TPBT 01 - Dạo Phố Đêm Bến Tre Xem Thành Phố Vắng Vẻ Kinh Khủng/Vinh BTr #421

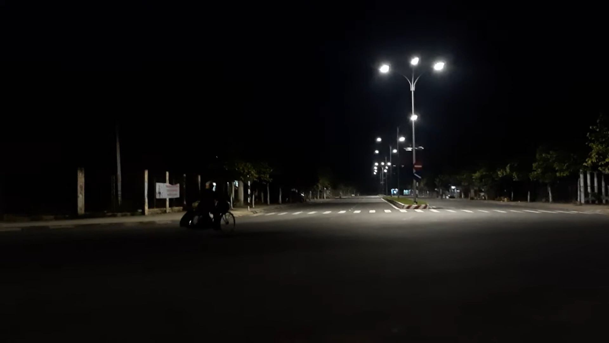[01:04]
Ghê chưa? Nay đi đột sức. Hướng này hướng về cầu Bình Nguyên nha. Giờ chở các bạn dạo một vòng đi chơi. Đó. Rồi, lên đường. Đó. Giờ này là người ta đạp xe đạp đi tập thể dục dài dài kìa. Let's go. Lên đường. Nay đột sức đi 3 giờ sáng.
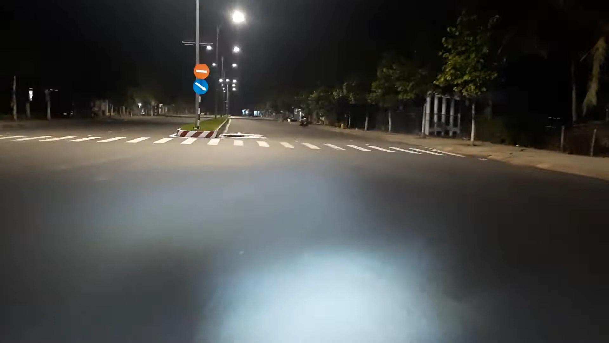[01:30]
Coi coi thành phố Bến Tre về đêm giờ này coi có gì không nha. Đó. Đó, bên đây là sân vận động nè, sân vận động của Bến Tre là đây.
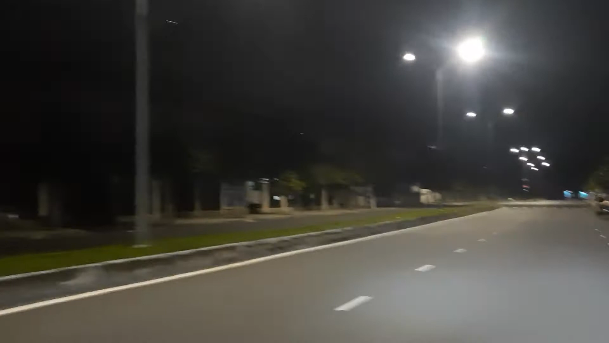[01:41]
Giờ này quán xá nghỉ hết rồi, giờ này chỉ có người dân đi tập thể dục.
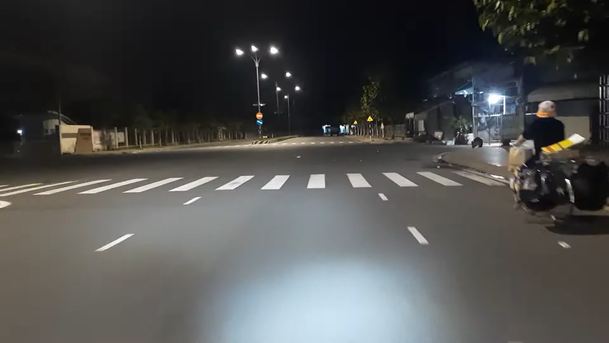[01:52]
Đó. Người đó là đi tập thể dục, đạp xe đạp. Lâu lâu mình đổi gió chở các bạn đi lúc nửa đêm vậy cho nó mát mẻ, đi ban ngày là nắng quá. Đây ngã ba đường nha các bạn, quẹo tay phải này là đi cầu Bình Nguyên nè.
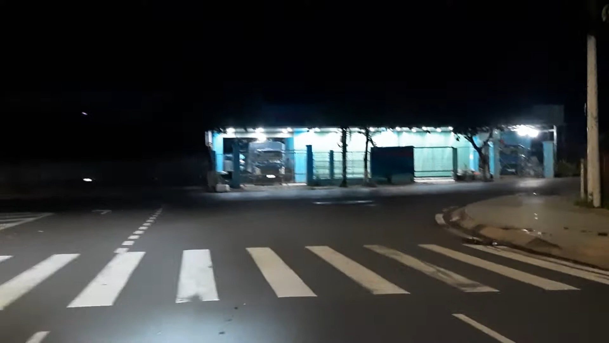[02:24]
Đó, quẹo tay phải cầu Bình Nguyên, giờ mình quẹo tay trái đi. Ồ, giờ mình quẹo tay trái đi.
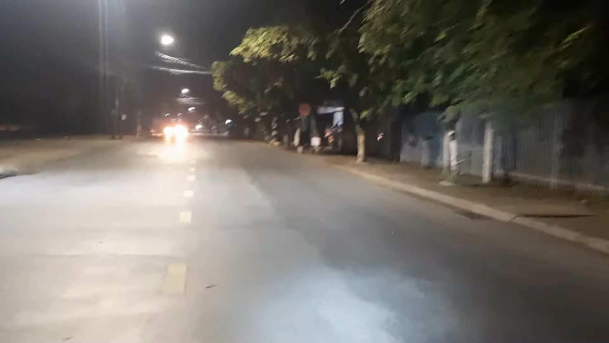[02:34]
Giờ này xe ở đây người ta đi du lịch nè, xe du lịch đang đậu trước mặt á, nó chở đi du lịch quá trời luôn. Xe đang nè, chiếc này là chiếc xe người ta đi du lịch
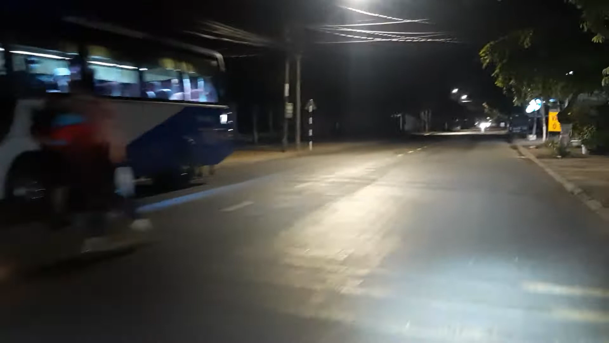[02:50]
đó, giờ này chở quá trời luôn. Thấy đi du lịch thấy ham không? Phải nửa đêm đi có gì khác không? Giờ này đi ra thấy toàn là xe du lịch không? Đường này là mình sẽ chạy lên ngã tư Phúc Khương. À,
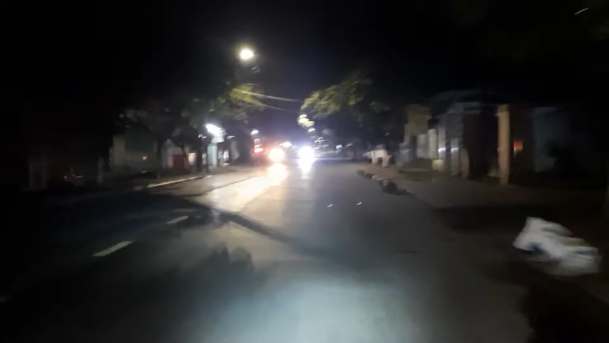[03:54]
Giờ này chỉ có mấy người đi tập thể dục với xe chở rác. Đó. Mấy người đi công nhân đi quét rác, dọn rác, chở rác. Nhà xe giờ này còn đóng cửa, chưa mở cửa.
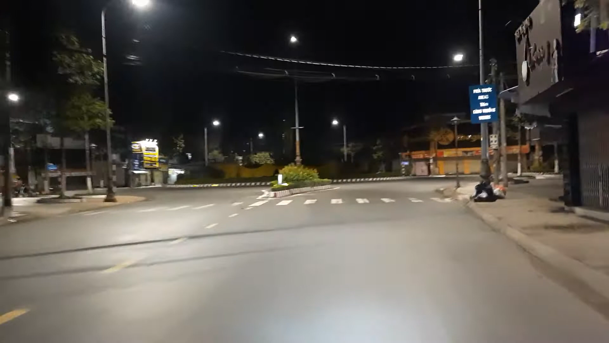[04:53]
Phú Khương đây. Thấy chưa? đây đó đang chuẩn bị nó lắp một cái dàn đèn đèn led hay gì nữa đây nữa đó.
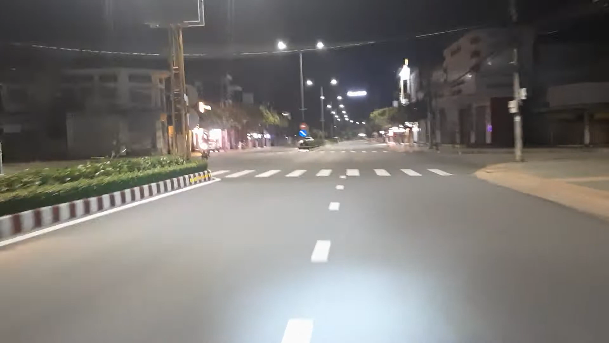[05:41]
Thấy không? Đường phố Bến Tre giờ này sạch bông luôn á. Quá trời đẹp luôn á. Chở các bạn đi đổi gió. Thấy không? Giờ này là công nhân quét rác thôi nè. Thấy công nhân quét rác bên đường không?
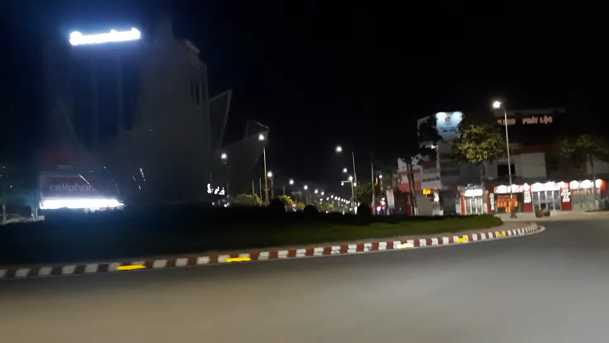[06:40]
Đó, cây đèn này giờ này nó có mở ta, tưởng đâu giờ này còn mở chớp chớp chớp tắt rồi chứ. Đó, bên kia mấy người ăn nhậu gì ngồi ở trước cửa. Đó, giờ mình xuống công viên Bến Tre nha. Đường chạy bon bon luôn, không một chỉ có mấy người à.
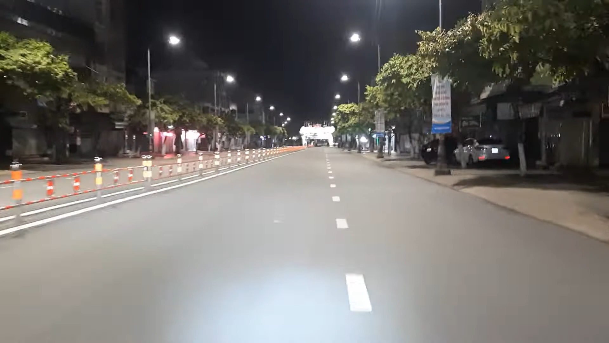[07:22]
Quá đẹp luôn, giờ này đường sạch sẽ mát mẻ vắng vẻ. Yeah. Công viên, mình đã đến công viên nha các bạn. Đây.
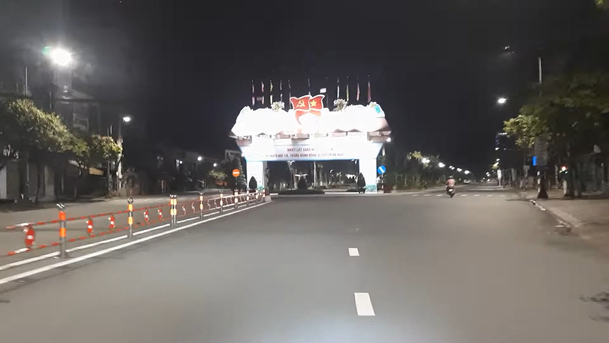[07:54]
Đó, này là công viên nè. Đây.
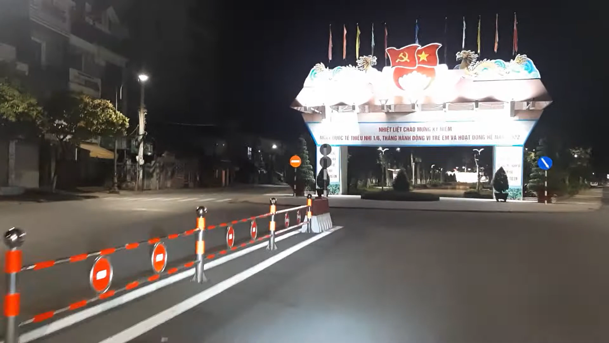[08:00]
Cho các bạn nhìn công viên, đứng ở đầu công viên nè. Đó. Yeah.
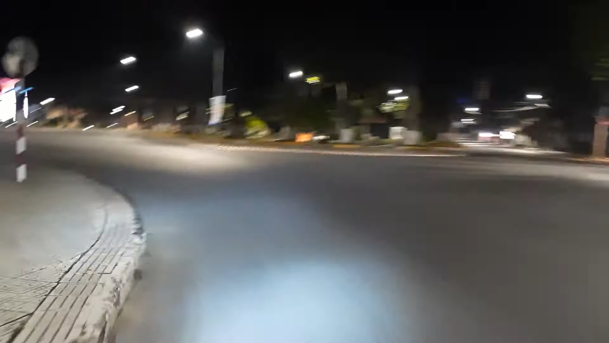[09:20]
Vô đây đi, mình đi đại lộ Đồng Khởi, chạy vô đây, đường giờ này vắng que luôn, chạy rất là mát.
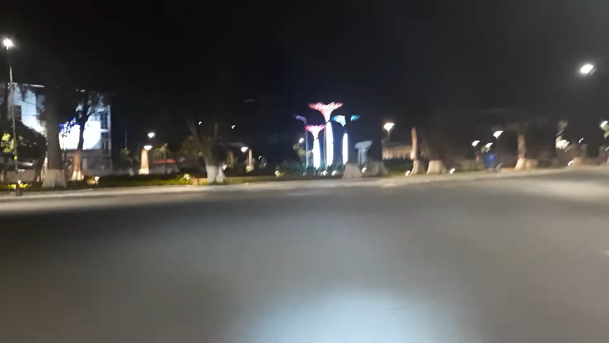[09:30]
Đó, đèn đỏ, giờ này có đèn đỏ. Giờ này chạy dài dài đường chỉ có những công nhân dọn vệ sinh thôi, chứ mấy người ta đi tập thể dục á.
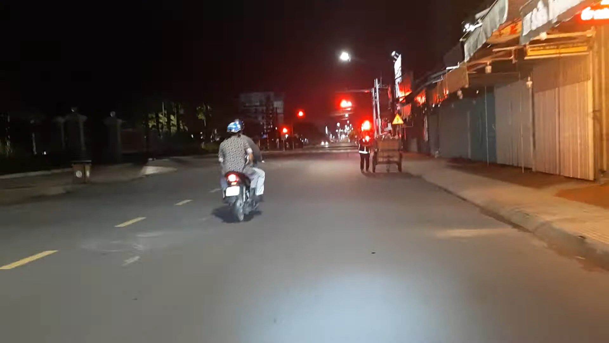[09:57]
chứ giờ này chợ cũng chưa có, để mình dạo một vòng chợ coi. Chạy lại đây mình dạo một vòng chợ Bến Tre coi.
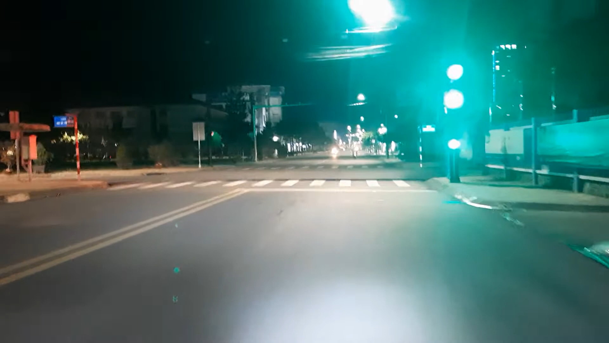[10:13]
Qua đây chạy cho các bạn xem bờ hồ Bến Tre nha, để qua lộ đi, đảo một vòng bờ hồ. Bên đây là công viên, công viên Bến Tre.